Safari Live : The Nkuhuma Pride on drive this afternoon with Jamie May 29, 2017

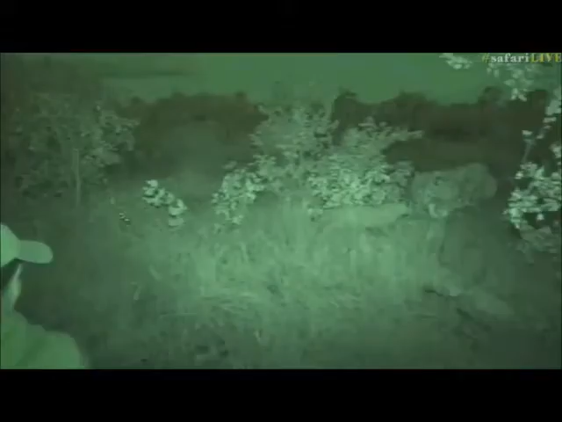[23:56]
They are wide awake, and one of the cubs has just sidled right past me. There it is, coming across to the right of us. They are most definitely waking up and showing
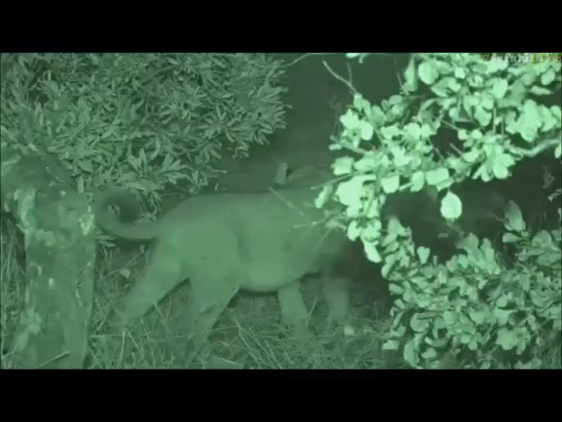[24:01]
all kinds of signs that they're going to be on the hunt shortly. If only I could convey to them that there's an entire herd of wildebeest on quarantine right outside our camp.
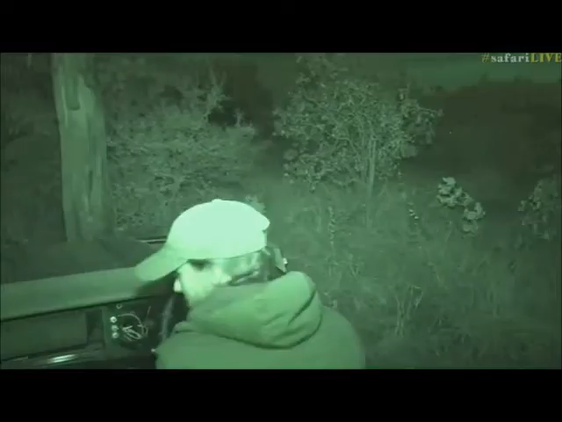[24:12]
It would be wonderful. And one of the lionesses is feeling a little bit lazy. Not all of them have got up yet. And they've scattered themselves. It's quite a tricky area, so we'll just have to wait for them to keep moving into view. Jinlin? No, there's no real ranking within the cubs. Within the sort of the various sets of cubs, the older ones will be stronger, and inevitably that means that at the dinner table,
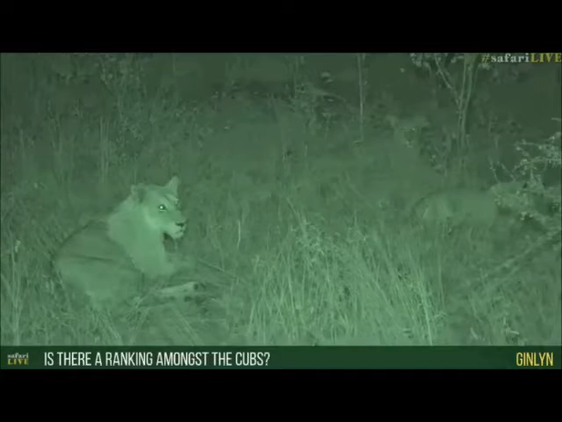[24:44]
as you know, all lions fight for their own place, even the cubs. So at the dinner table, the older cubs will have slightly more success, and they'll tend to be more dominant.
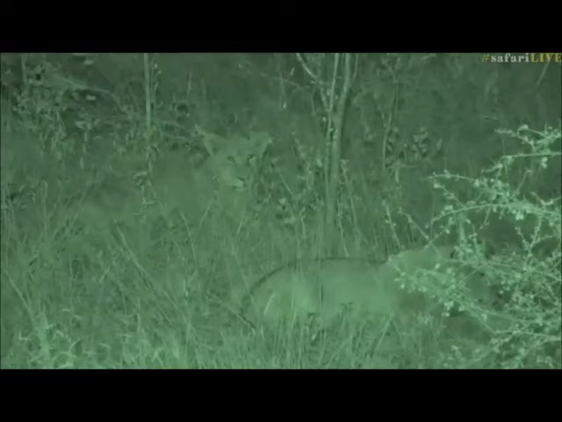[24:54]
And if you've got a male, which we do in this particular group of cubs, there's six cubs here, one of them is a male. If you have a male, he will be bigger. By around about 6 months of age, you're going to start to see the difference in size between the male and the female cubs of the same age. So he will be bigger, and he will start to become sort of more and more dominant at dinner time. But there's no real hierarchy. It's just age and size based. And that will even out once the cubs have grown up.
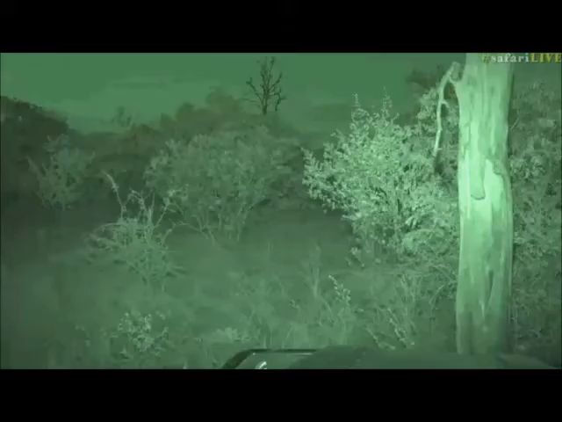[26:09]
I hope they roar tonight.
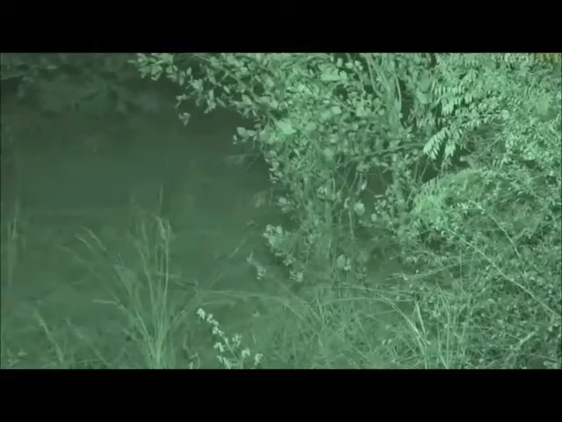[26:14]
They've been very silent recently. Is there a lion behind that tree? There appears to be.
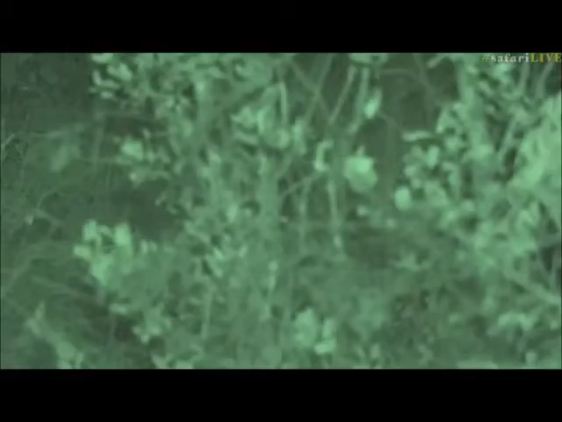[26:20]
They're all scattered all around us. They've just gone still again.
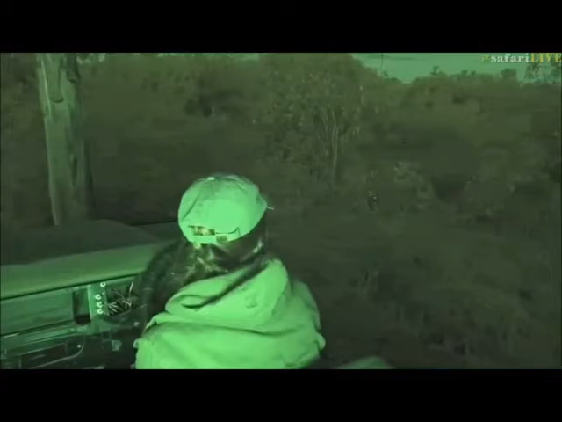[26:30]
There's a female at the back there.
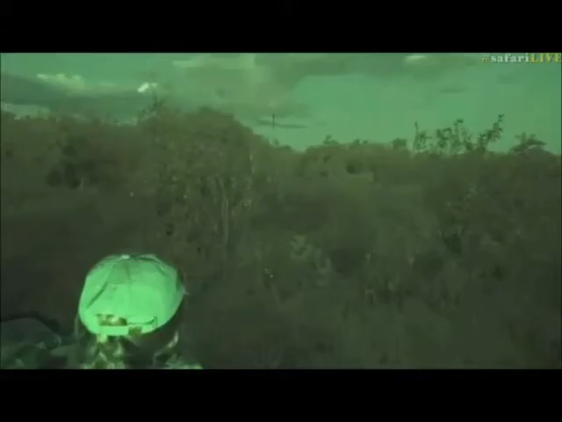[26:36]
Here we go. Now, Nikesha, you want to know if lions share their territory with leopards?
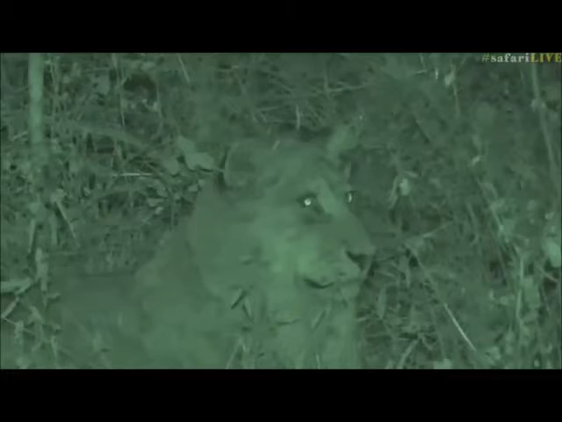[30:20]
And of the hunts that we saw, almost all of them were initiated by the youngest female who had just reached around about 3 years old, so sexual maturity stage. And she was the one that just kept pushing for the hunt. And I think that instinct is there, and they're still practicing and developing their techniques. And they haven't yet perhaps developed the knowledge as to when not to even bother.